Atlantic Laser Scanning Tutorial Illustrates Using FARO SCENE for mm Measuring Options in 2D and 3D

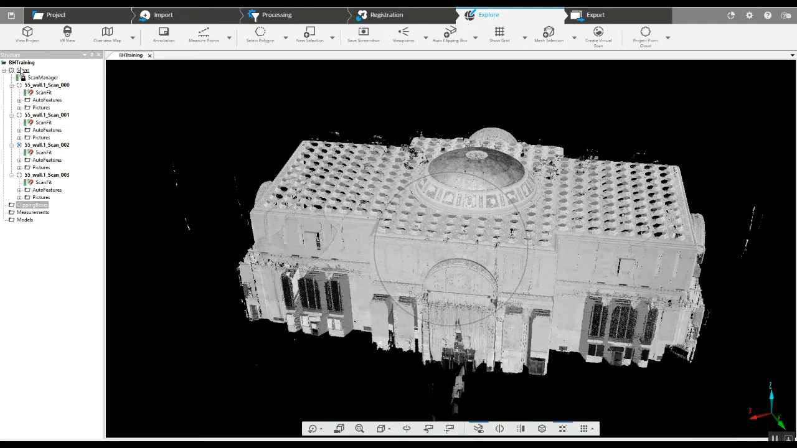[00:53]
The advantages to having this project point cloud is when we ask to see it in 3d the project will pop up very quickly without loading any of these scans. Therefore be much easier on the computer it'll pop up more quickly and give us the opportunity to create clip boxes.
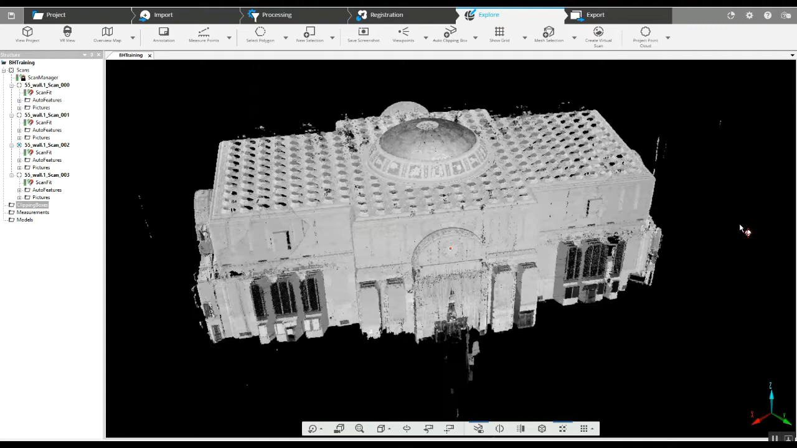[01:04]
So in this instance we're going to look at measuring something specific inside of this building.
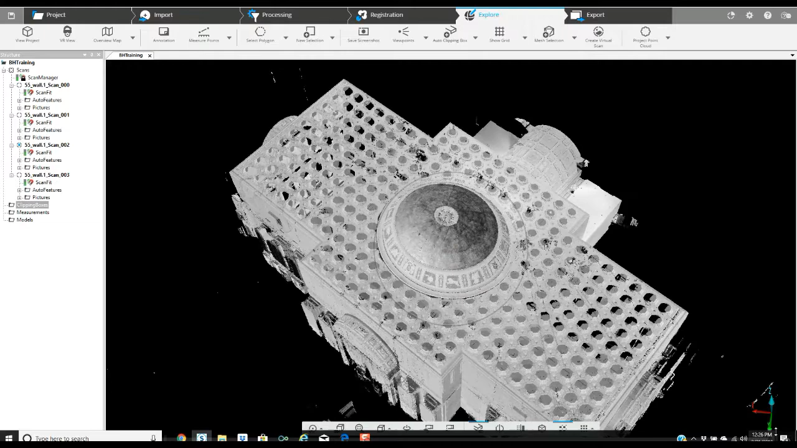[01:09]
So to do that we'll just create our clipping box and
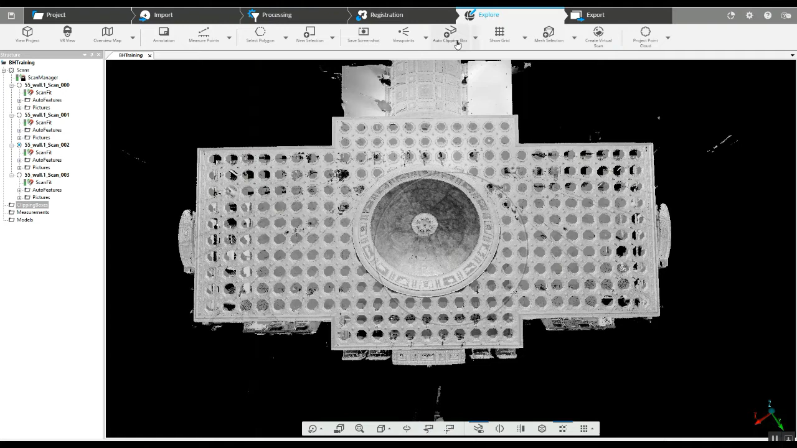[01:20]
I like
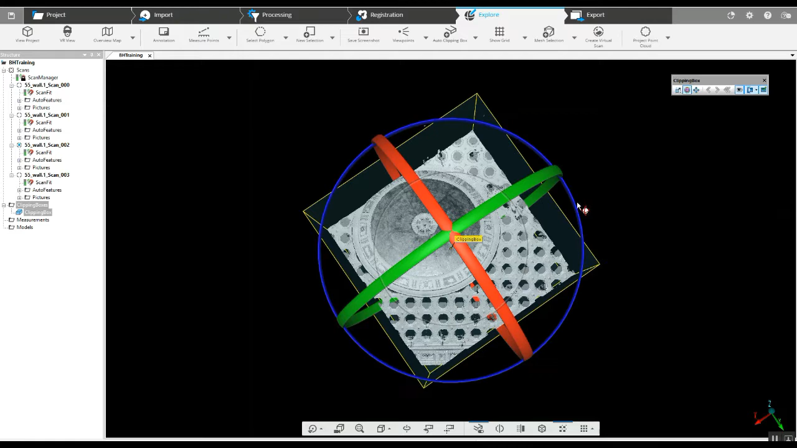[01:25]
to center the clipping box in a way that we can actually
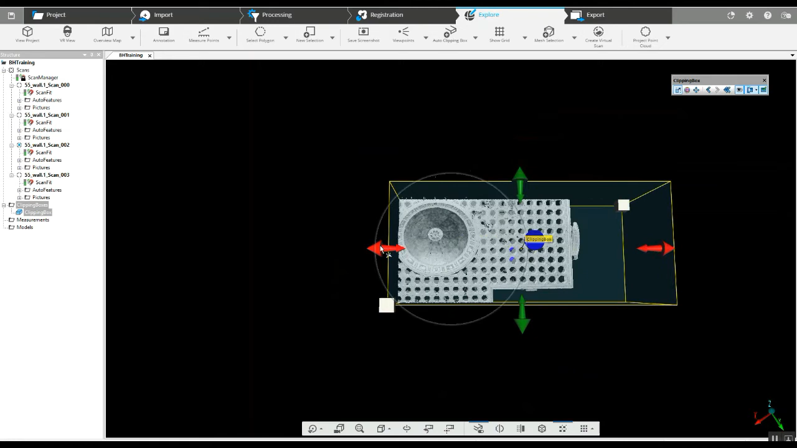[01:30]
line it up with the walls so when we start to reduce it we're actually square with the project.
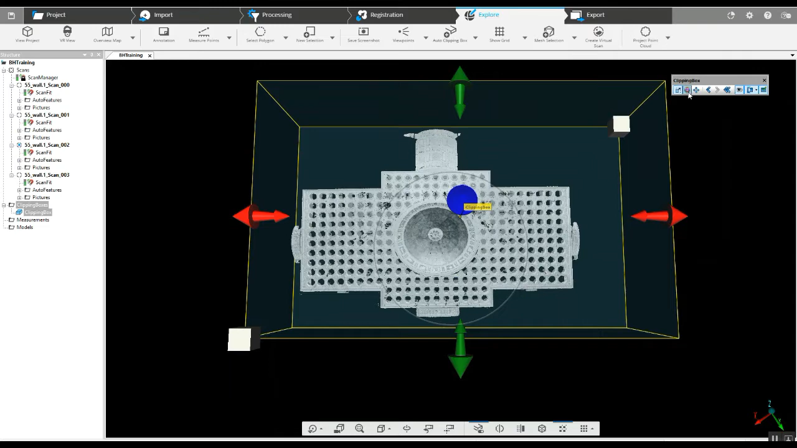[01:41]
So looks fairly close here all right now
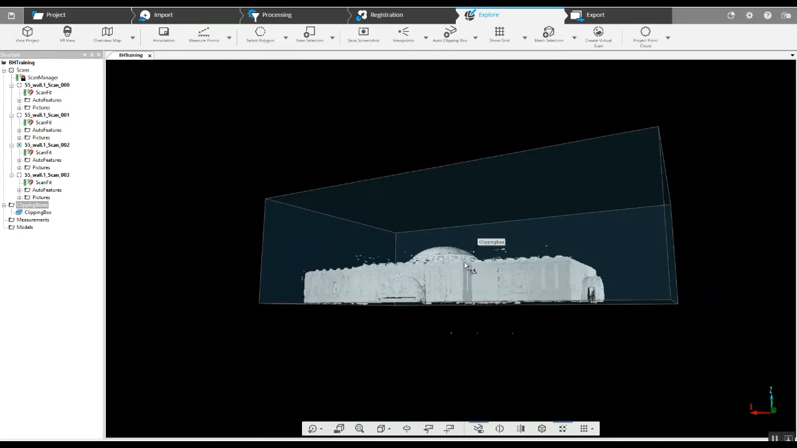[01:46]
we've got the project it's in a clipping box now what do we do
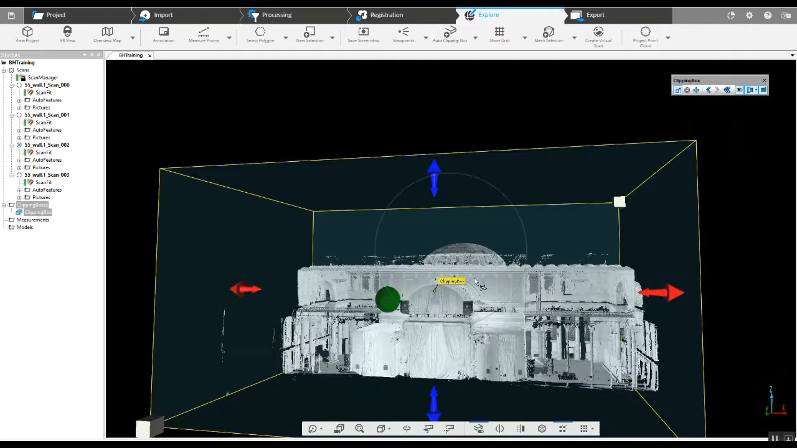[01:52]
one option is going to be since we're going to be looking at a hand
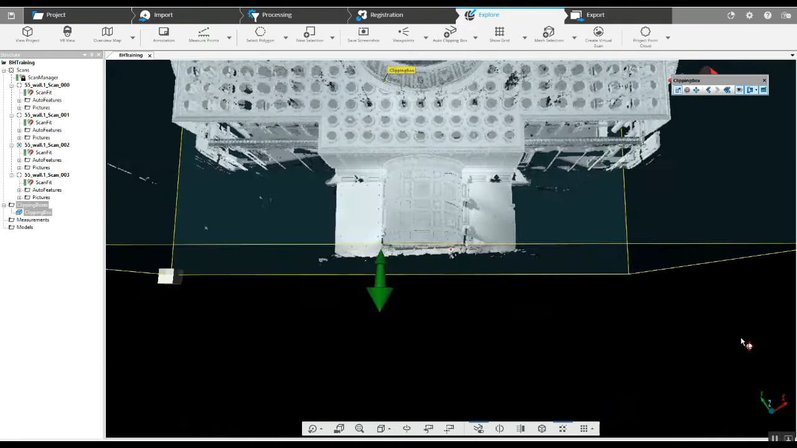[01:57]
railing let's just go ahead in the full 3d we'll just reduce
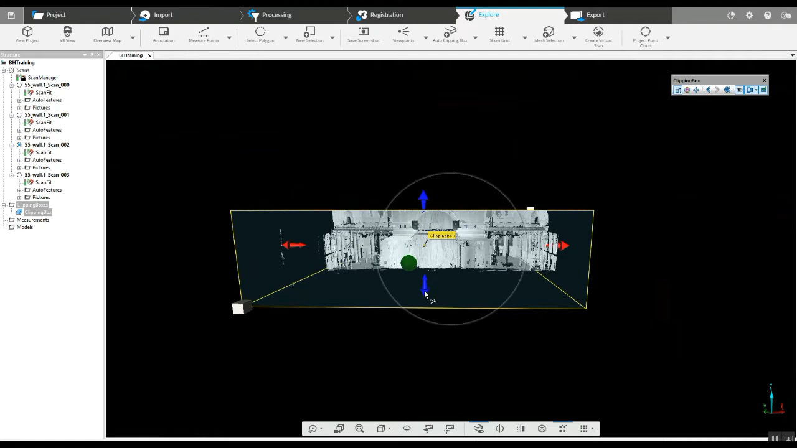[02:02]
this down see if we can find that hand railing
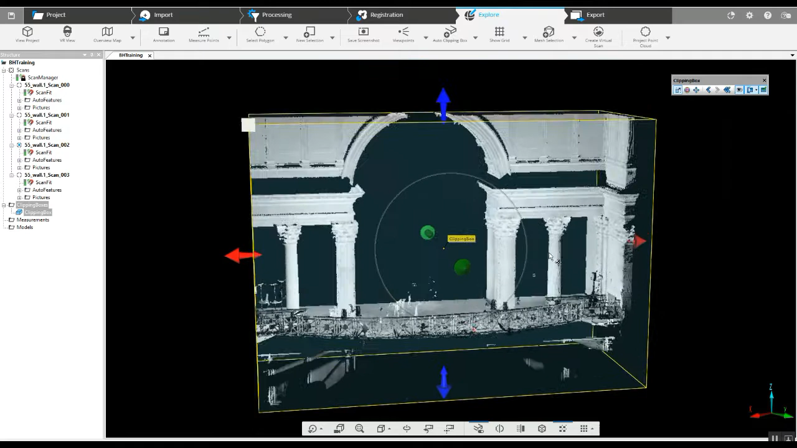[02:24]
there it is so as we just get rid of more and more detail here this is going to be much easier to deal
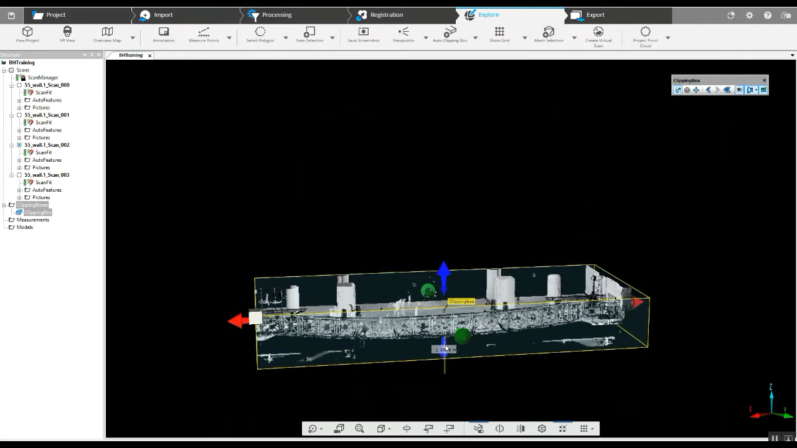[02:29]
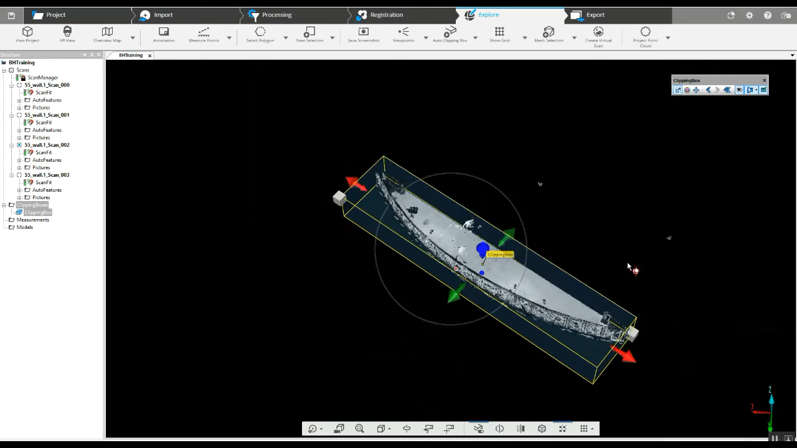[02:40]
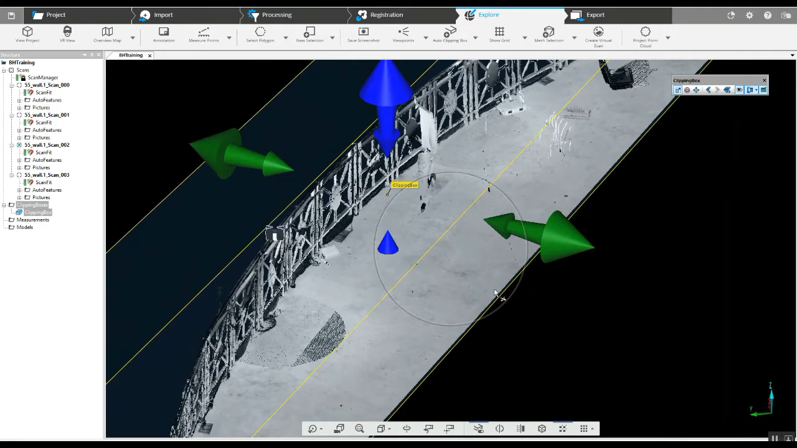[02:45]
there so we can do many things from here we can take a look at specific heights
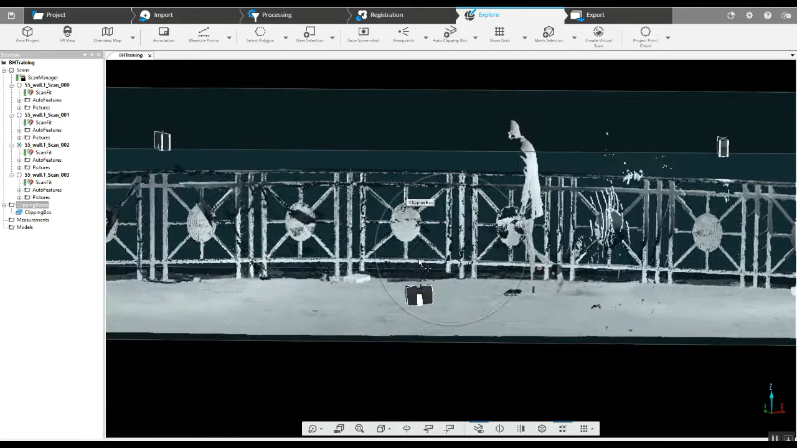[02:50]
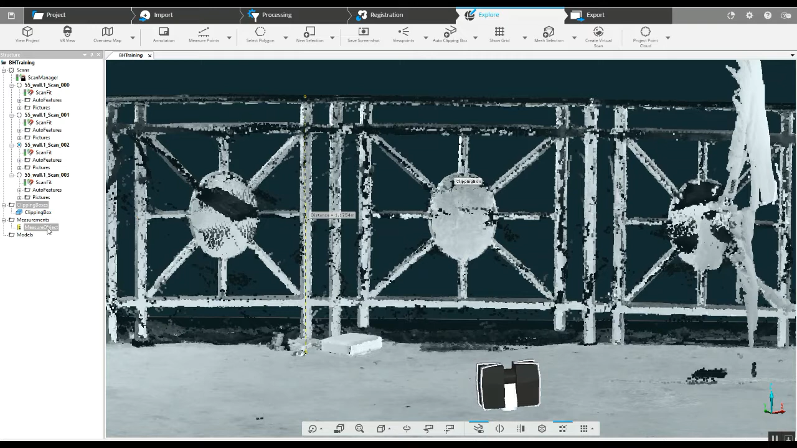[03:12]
now as we get our distance here the other thing we can do is we can open up the actual measurement and I want a vertical
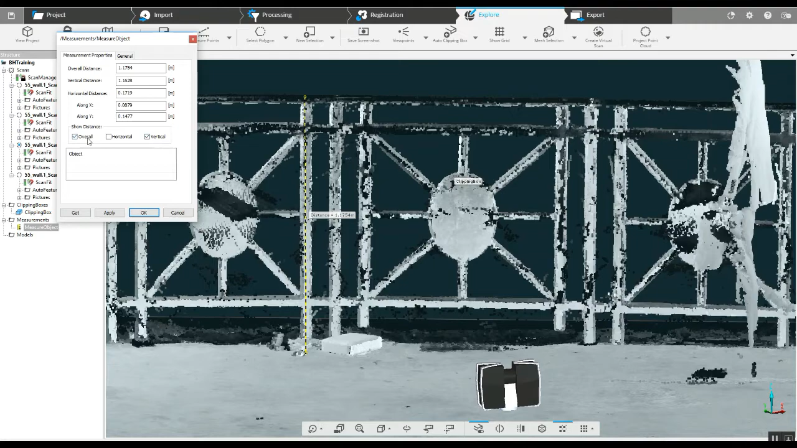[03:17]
not an overall you'll see why here in a
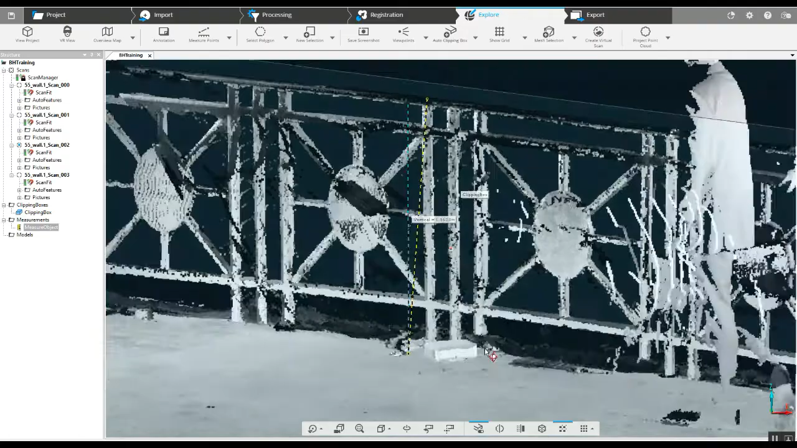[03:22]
second the vertical is going to literally give us what the height of that is and
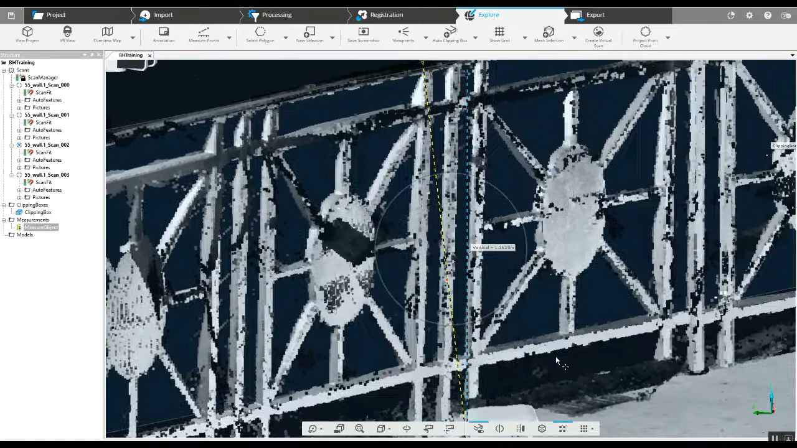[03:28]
the problem with doing it overall is that since I chose a spot out here in the floor it's not going to give us an accurate vertical measurement of the actual banister here it's going to be from the point on the floor to it so always make sure that you grab a hold of the actual measure object in the tree on the left and correct it if if you need something like an overall that's fine it's already
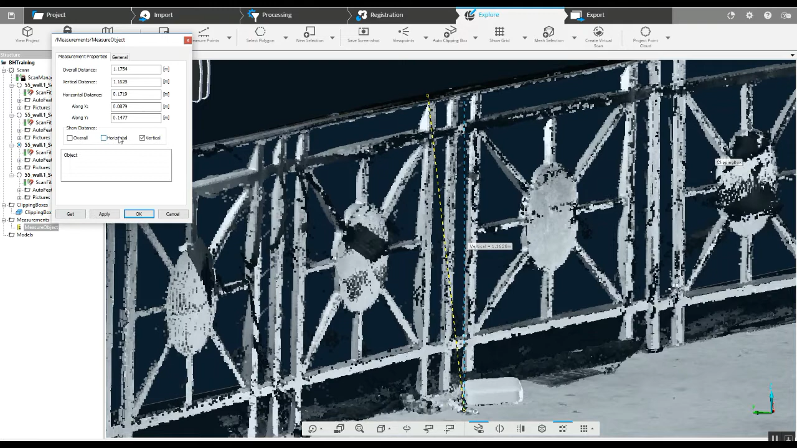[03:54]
set there if you need a horizontal measurement or vertical you can choose it there
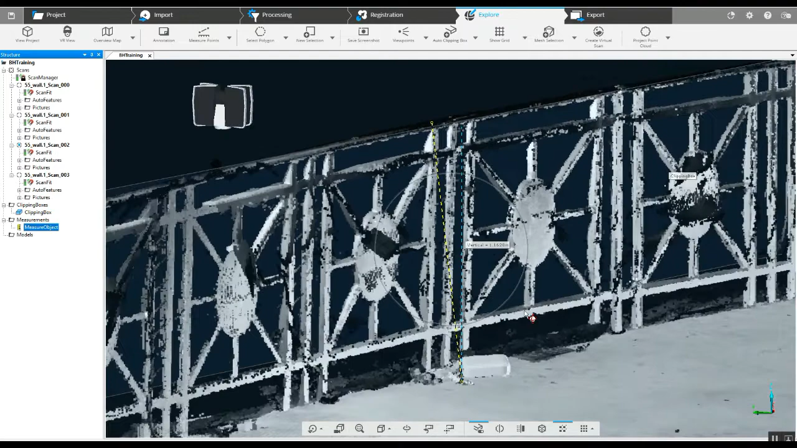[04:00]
all right now one of the things here we'll
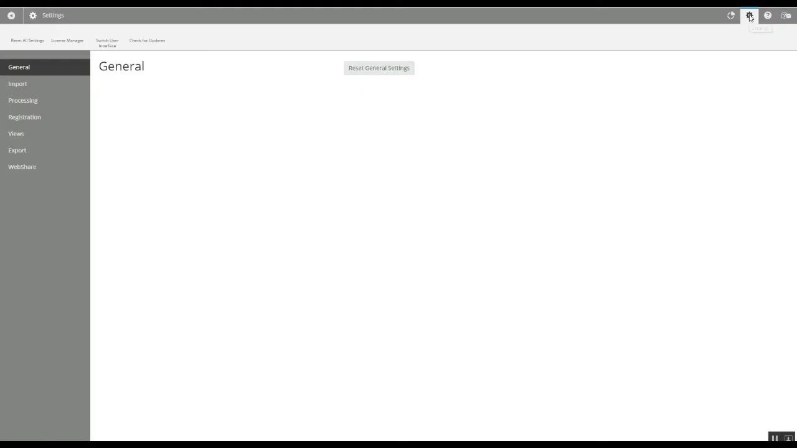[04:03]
jump into the old interface
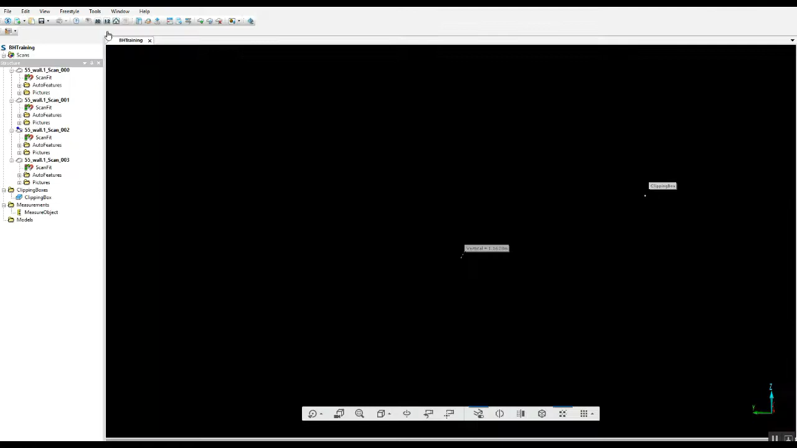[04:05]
make this a little easier to see we'll change our point size
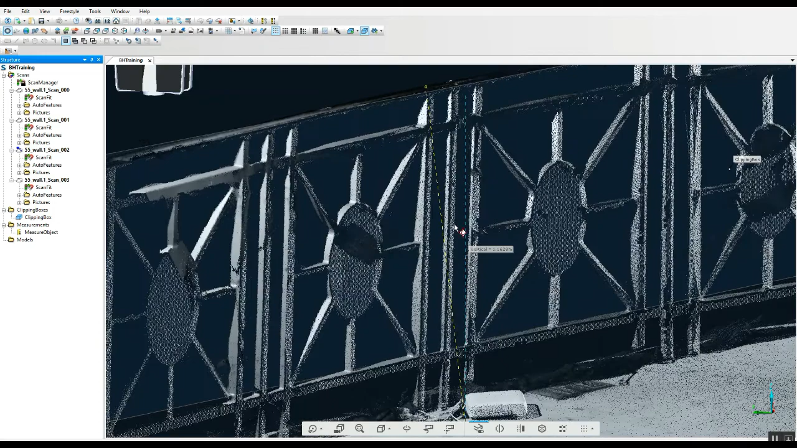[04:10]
give us a little bit easier way of seeing this project here
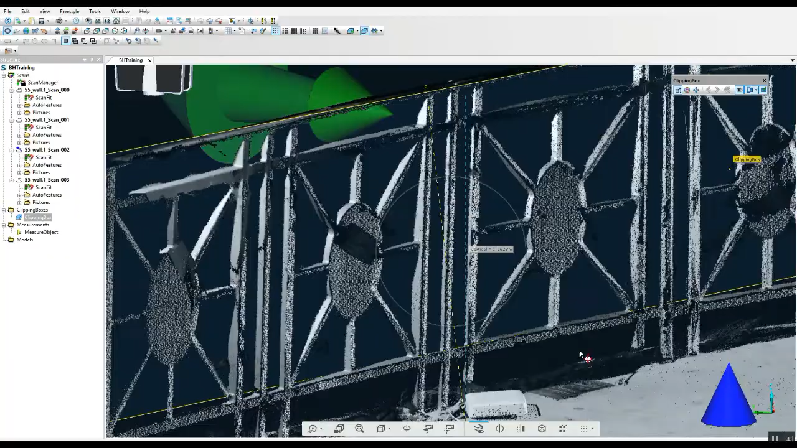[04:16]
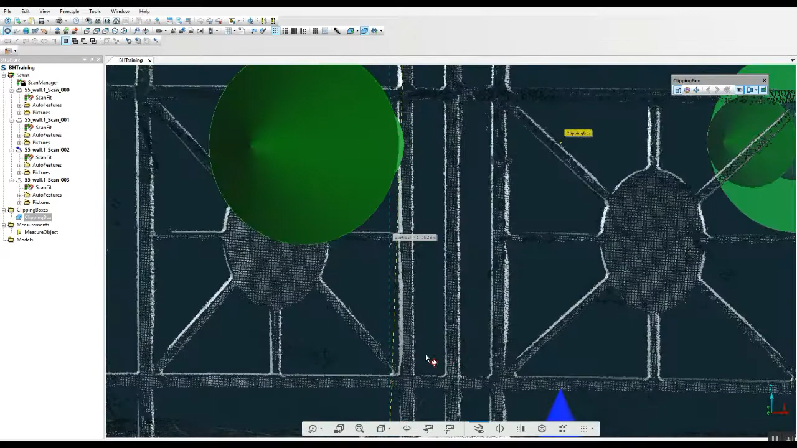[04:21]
sometimes getting rid of the clip
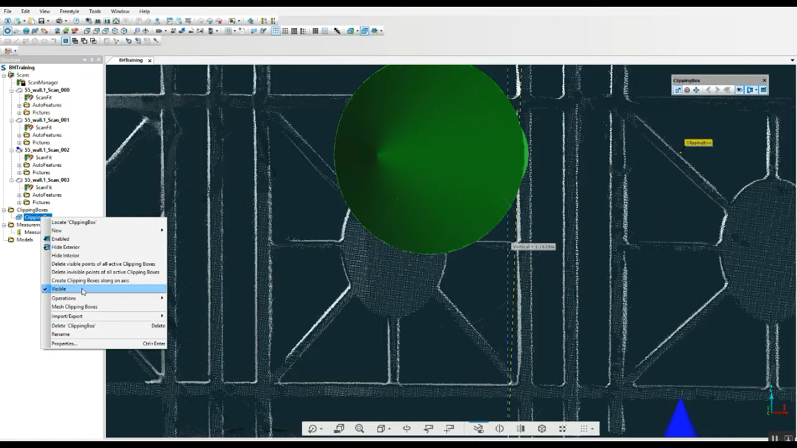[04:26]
box visuals will help see a lot of this stuff too